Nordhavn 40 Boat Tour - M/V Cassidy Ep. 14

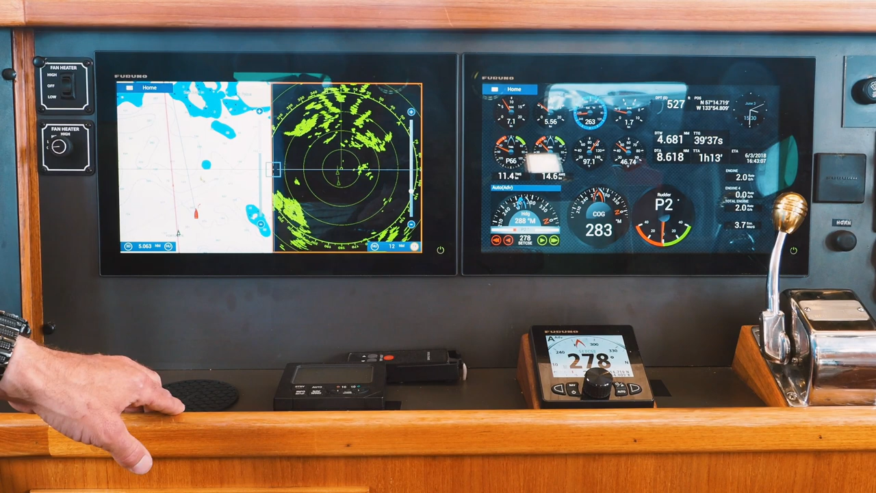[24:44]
And everything is all integrated. So we've got a radar, we've got a chart on this display. You can change these displays to show all kinds of different data.
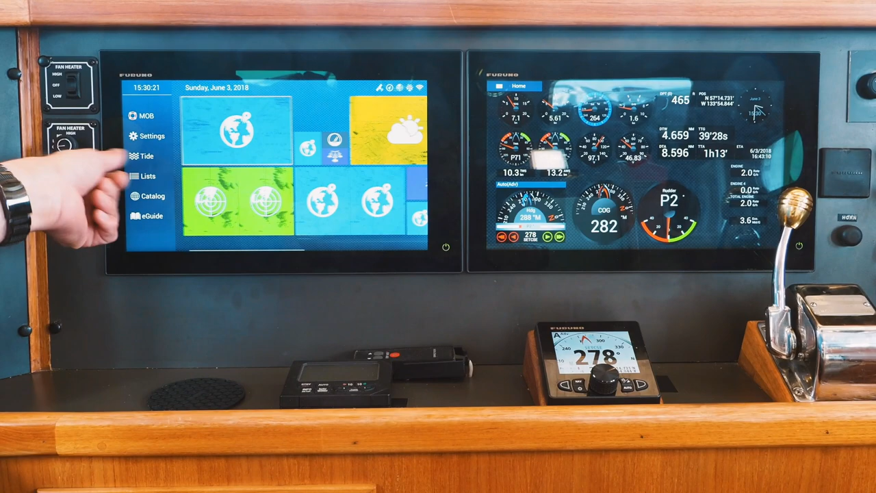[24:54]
So you can scroll through the screens right here.
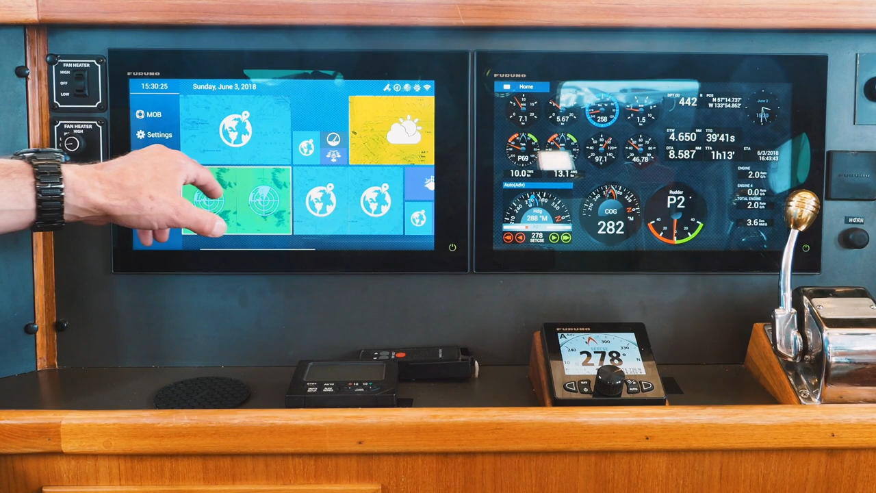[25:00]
We could change this one to show 2 radars simultaneously, and that's kind of nice. Sometimes you might have one that's set out at 12 nautical miles, and this one, I can turn this on, and we can have this one zoomed in extremely close.
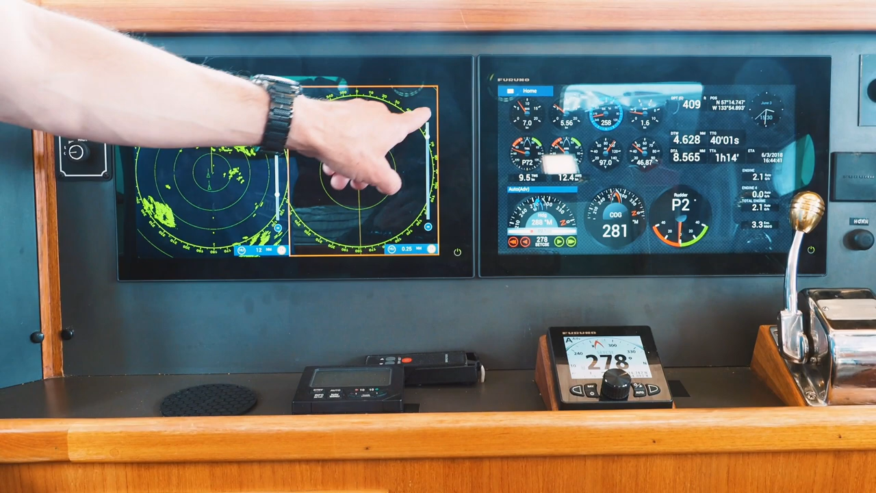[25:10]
So if you're looking to avoid somebody that was in, like, kayakers or people that were in really close, and then you can have a big picture on the left side.
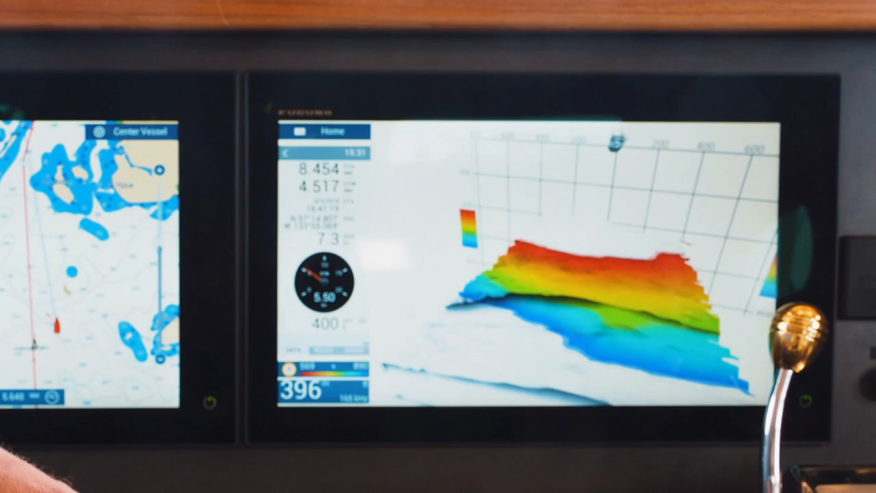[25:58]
passages where there's rocks and other things like that that we're interested in.
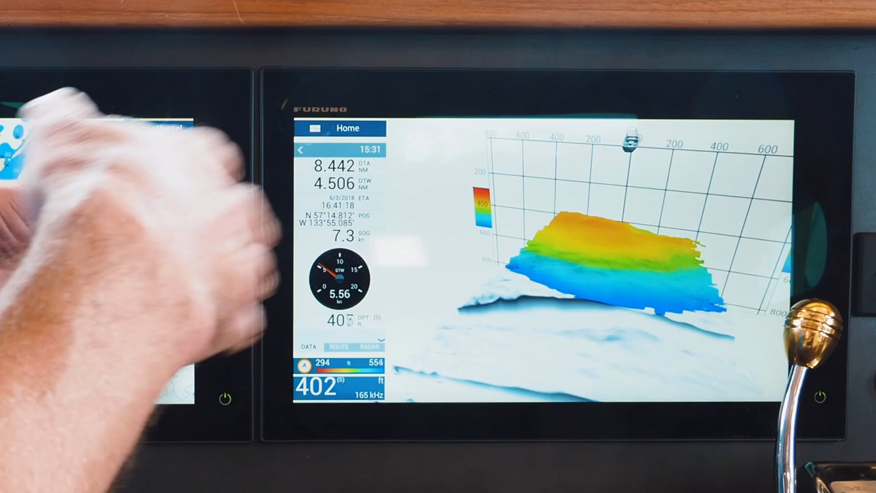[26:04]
If we're looking to make sure that the contours on the chart actually match what we're seeing underwater, I can shift into this mode. And this shows you what the bottom of the seafloor looks like.
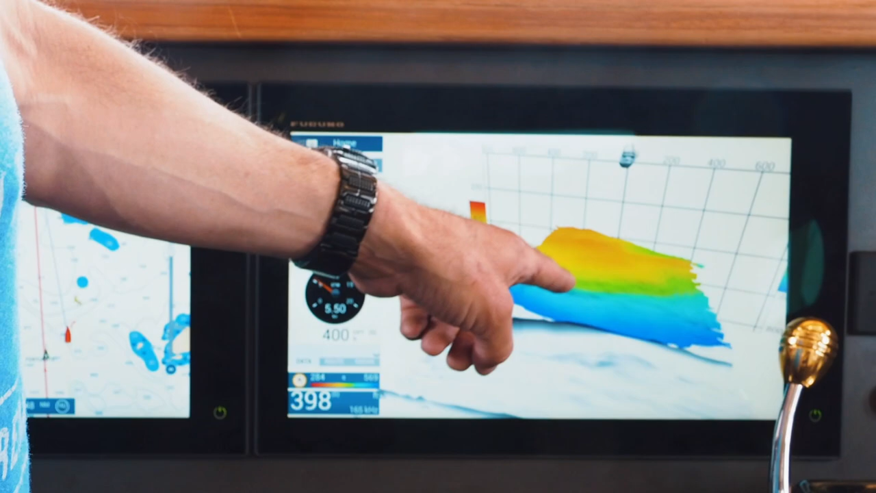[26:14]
So right now we're in 400 feet of water, and you can see there's a little bit of contour to the bottom, but there's not a whole lot going on.
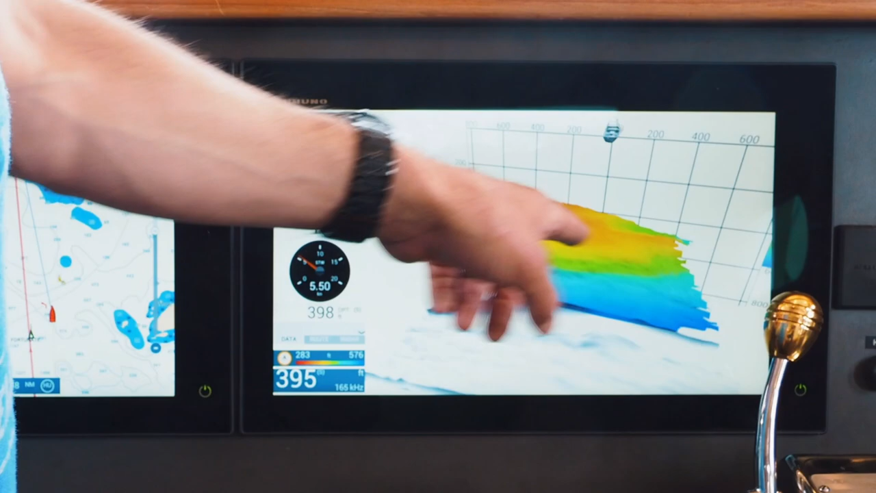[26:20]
We're probably over kind of a sandy, muddy bottom right now.
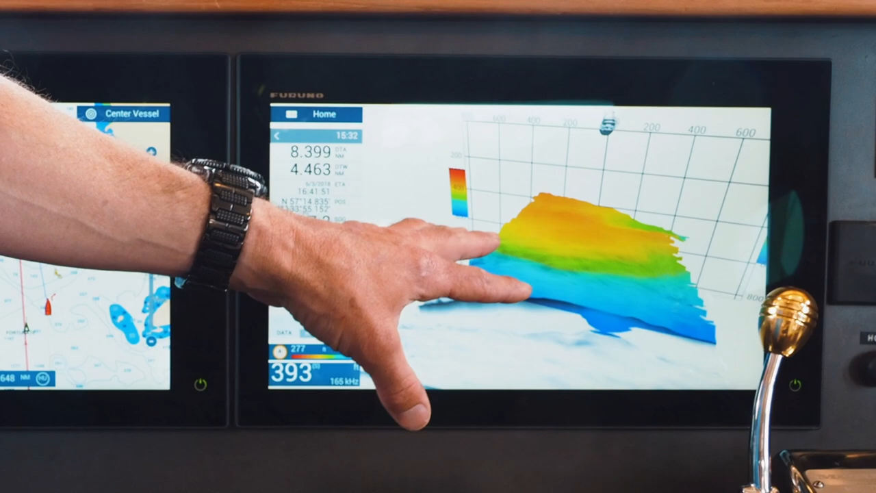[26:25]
But this is kind of a useful feature to to run in this mode when we are in kind of narrow passages and shallower water.
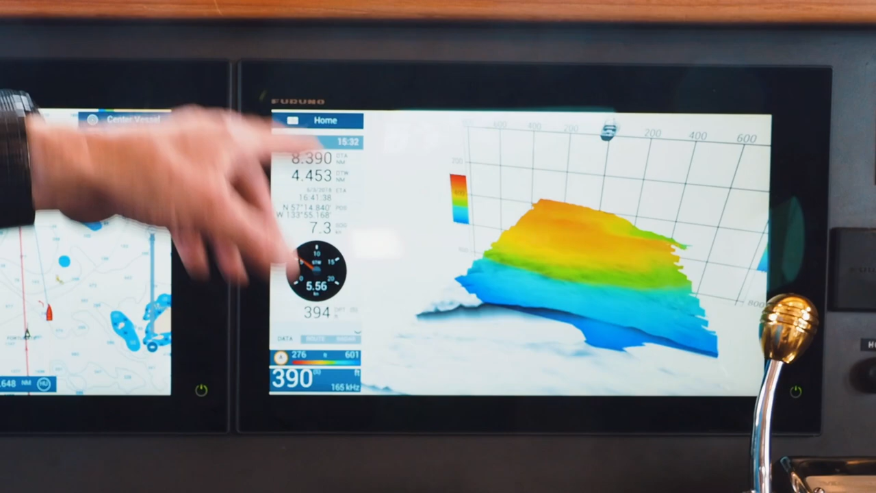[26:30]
Also when anchoring, or if we're looking for fish, fish will show up in the water column right here.
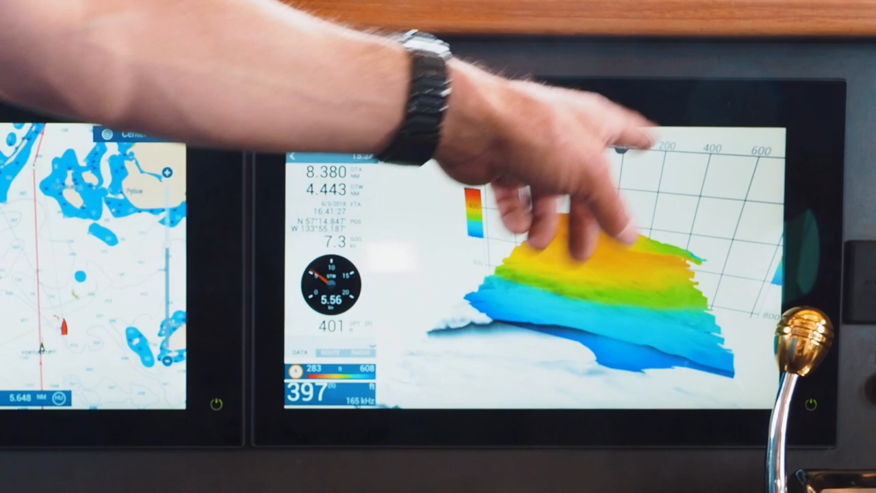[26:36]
This is the boat, and this is kind of the water column right here.
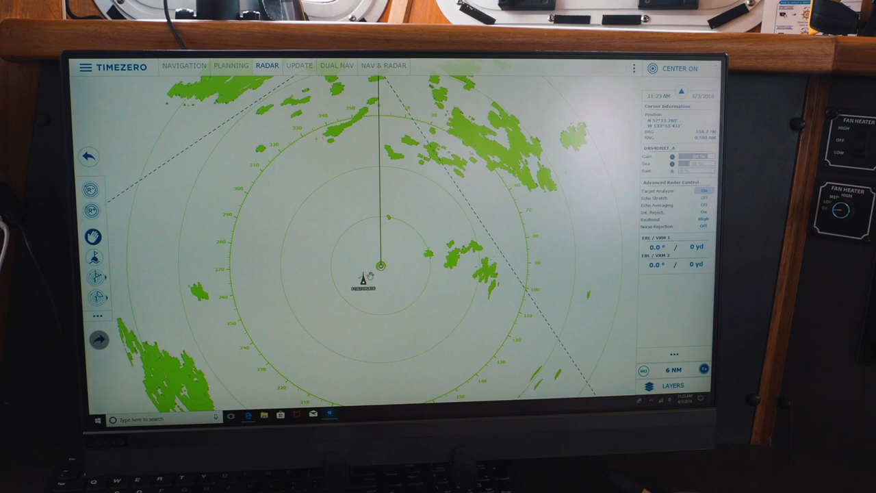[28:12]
And we can see them on AIS, which is this little triangle, as well as radar. You can run it in navigation and radar mode,
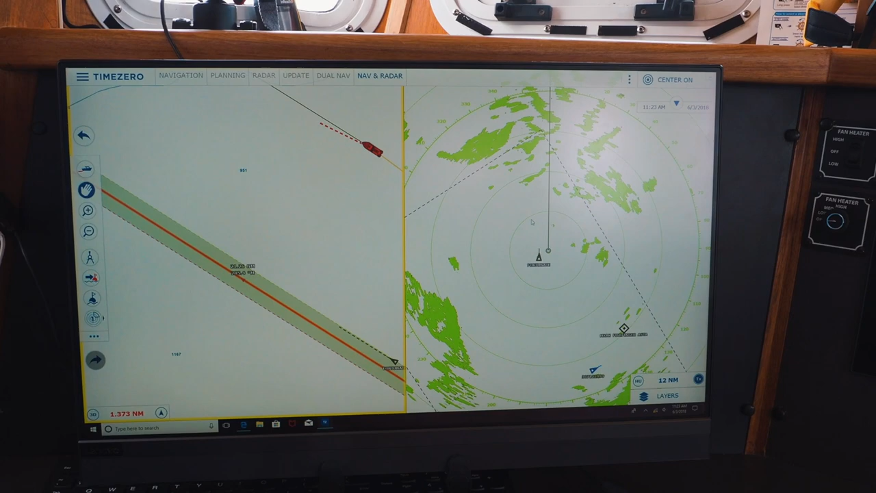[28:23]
where you have radar on one screen and a chart on the other side, and back to the dual nav mode where we normally run. It also has some kind of more gimmicky features, like you can put this into a 3D perspective.